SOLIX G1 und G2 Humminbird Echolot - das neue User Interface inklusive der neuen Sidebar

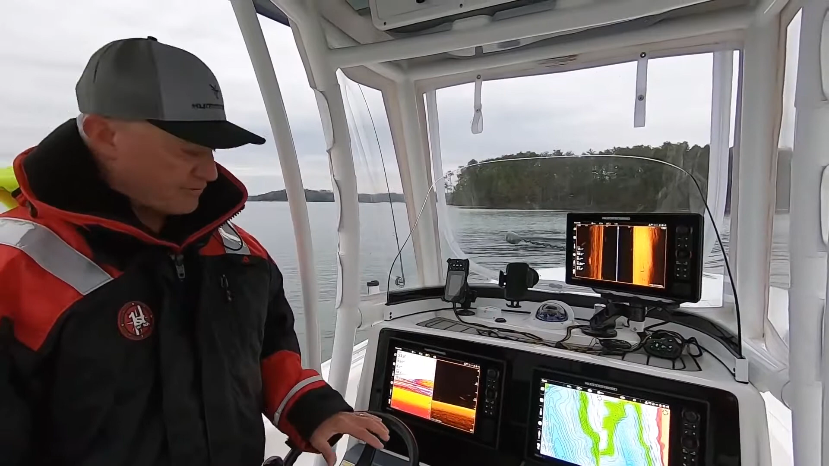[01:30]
I can touch my finger to it, hold it on it for a second, it's going to turn white. That's going to make it so that it times out and after five seconds, it's going to go off the screen. So it's very, very, very user friendly and easy to operate.
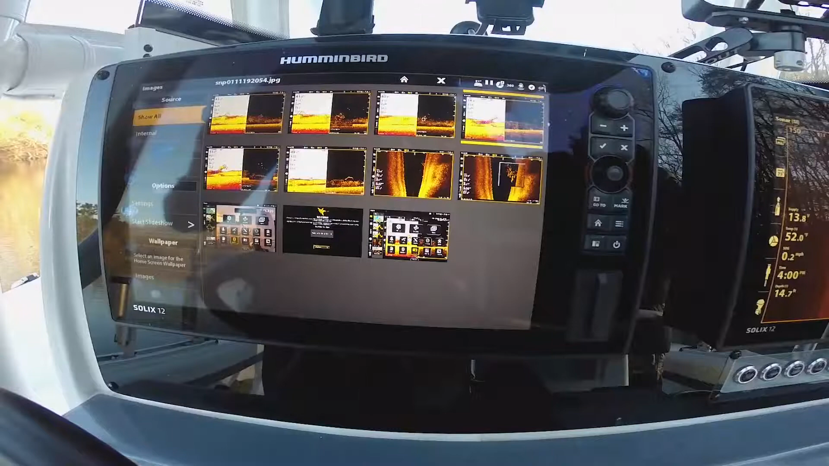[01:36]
If I want to take a picture that's on my machine and make that picture be my screen saver,
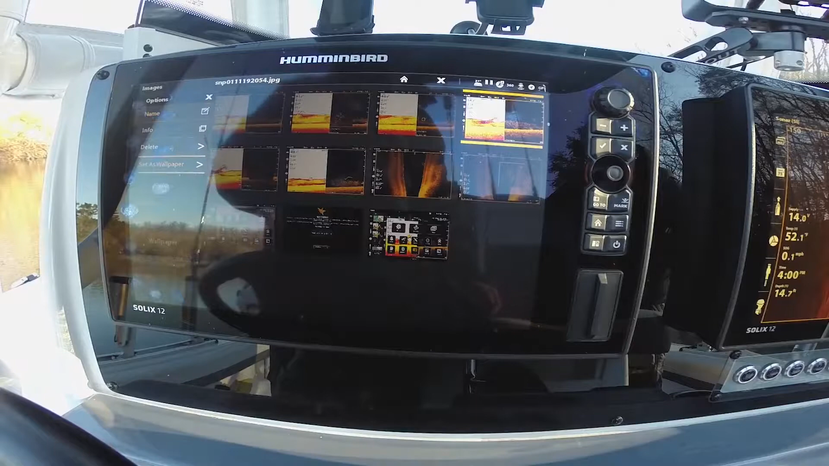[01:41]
I have the opportunity to do that just by tapping the screen and tapping that picture